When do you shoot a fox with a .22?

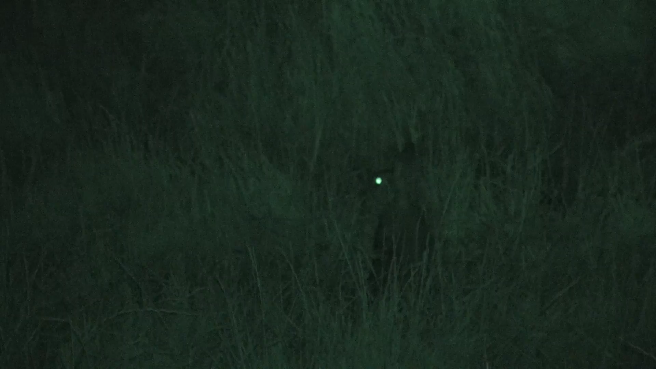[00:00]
Oh, there it is. Closing it up. It's a night out with lamp, night vision and rifle. We start out with a public relations job.
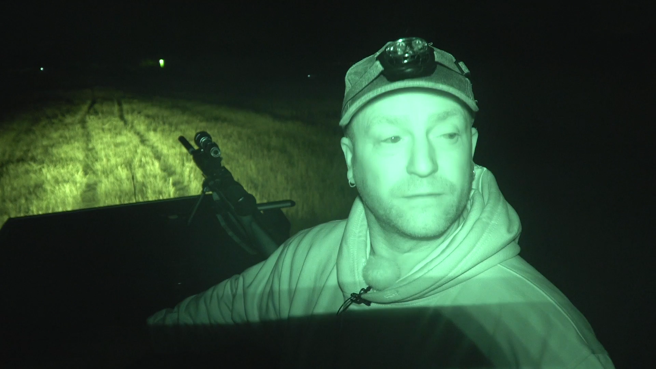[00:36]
sort of recorded the action out here, and there was 30, 40 rabbits up this hedge,
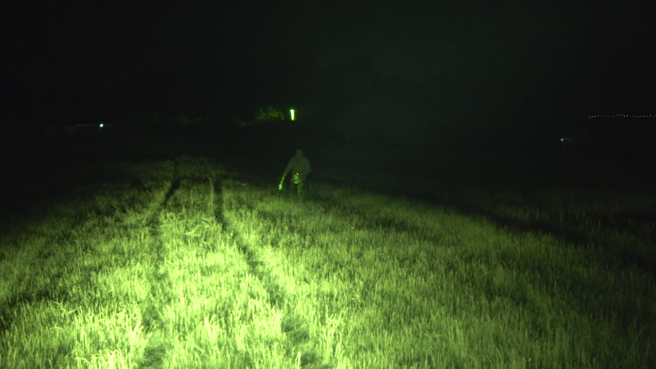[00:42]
but the grass hasn't been eaten either, unless they're on the other side of the hedge with the horses. Who knows? You know. So we leave them to it and head on to farm number two. The next farm we're going to go on is quite hilly. So, yeah, a bit of a mixture of everything tonight, really.